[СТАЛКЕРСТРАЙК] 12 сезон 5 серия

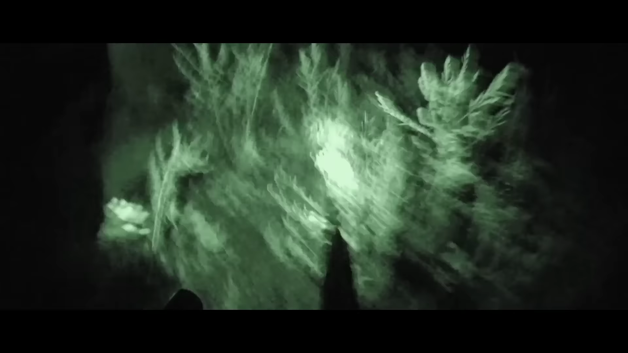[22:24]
В развалинах притаилась аномалия, и когда ПДА запищал, Бум решил, что та ползет на него, и побежал.